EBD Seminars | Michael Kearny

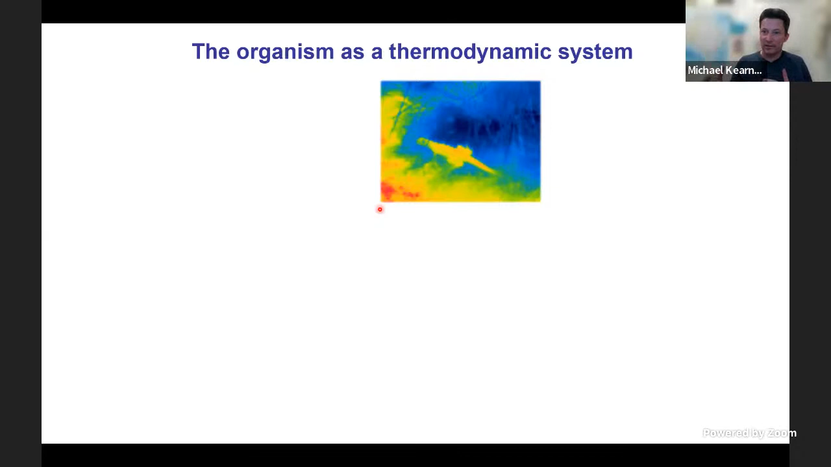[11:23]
Also, you might be able to notice you can see the eye on this lizard. And that's because it's got a wet eye. The surface of the eye is wet and it's evaporating. So there's mass exchange going on as well as heat exchange in the form of energy. In general, what we're doing in thermodynamics is we're drawing a boundary around some part of the universe.